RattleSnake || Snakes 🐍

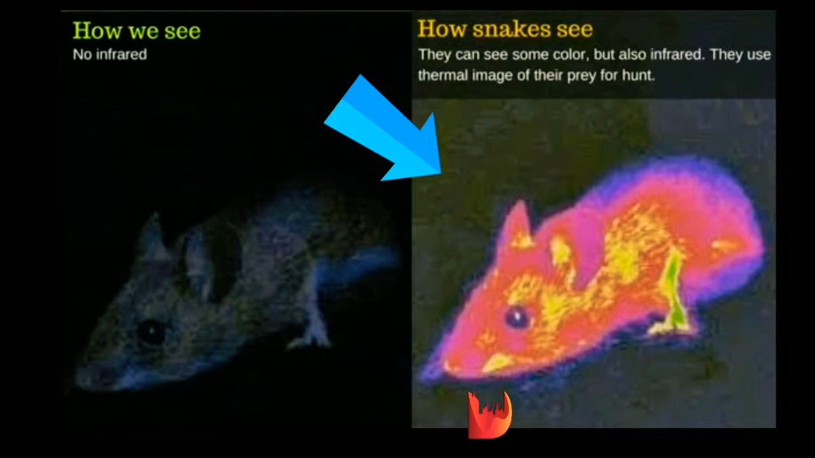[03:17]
शिकार के body की गर्मी को ये literally देख सकते हैं। बाकी सापों के तरह।